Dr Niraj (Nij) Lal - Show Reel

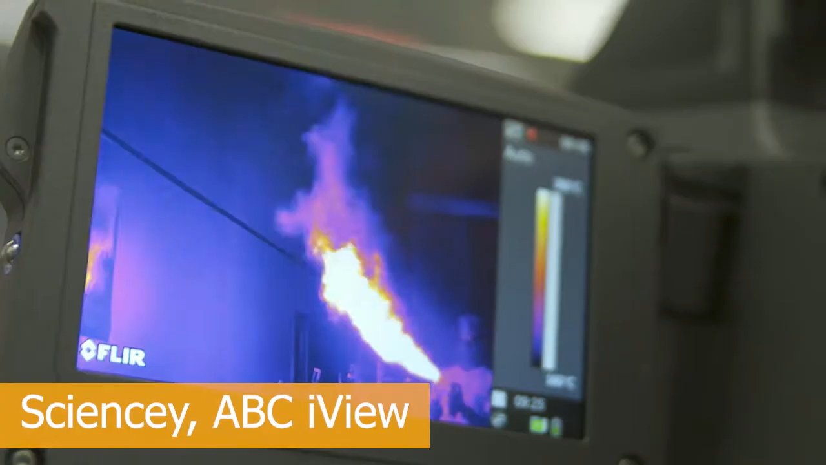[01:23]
The carbon is burning with the oxygen in the air
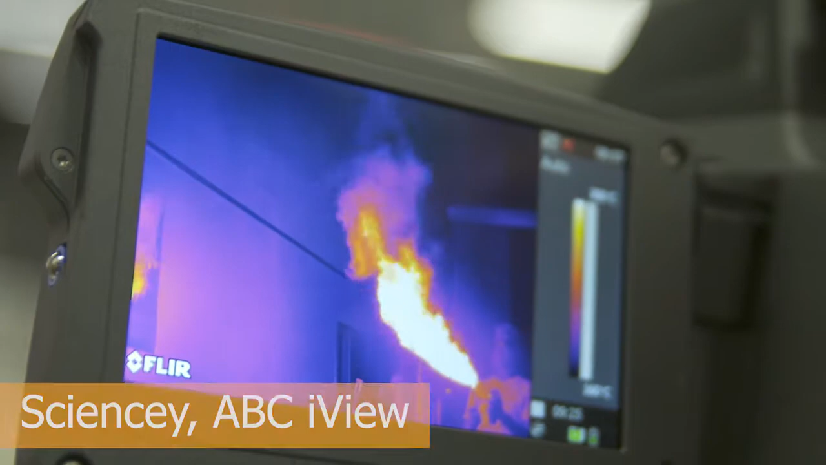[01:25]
to create a massive flame and some carbon dioxide.